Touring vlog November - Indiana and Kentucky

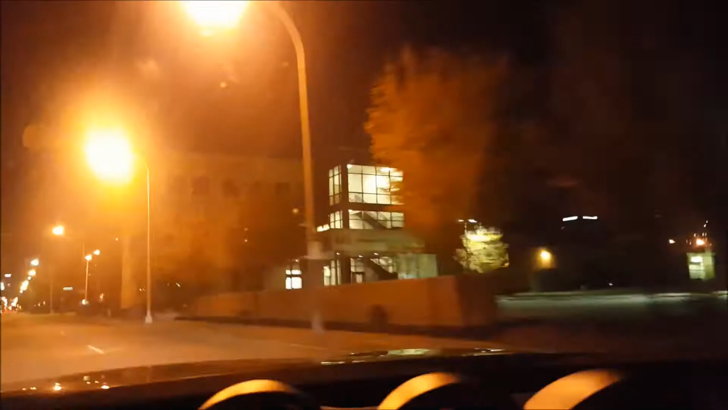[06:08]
trying to learn my lesson from Milwaukee And get a little closer But I'm not sure
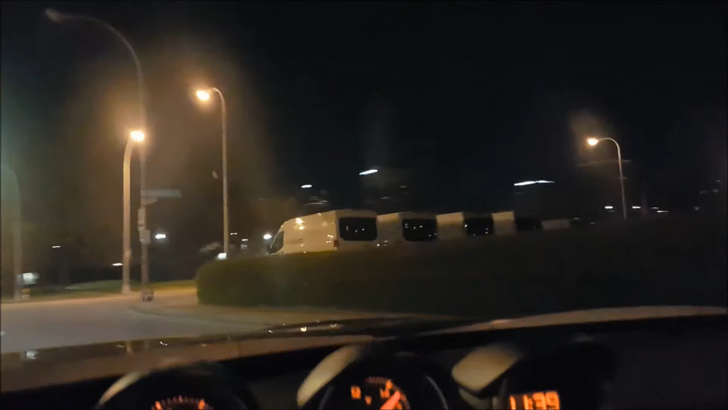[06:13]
Building's in the way Trying to get a shot at downtown Louisville
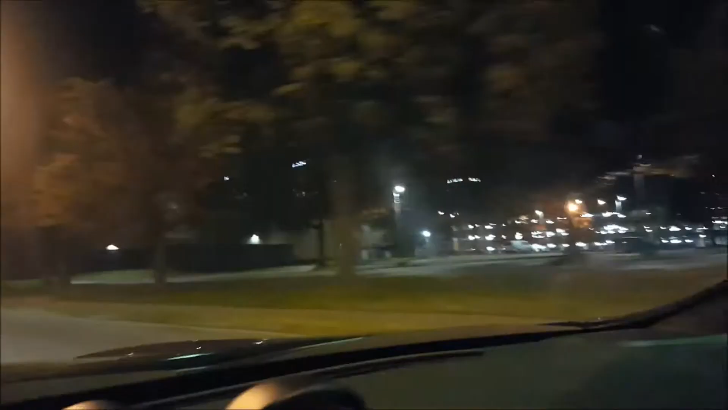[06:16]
So apparently where the Magbar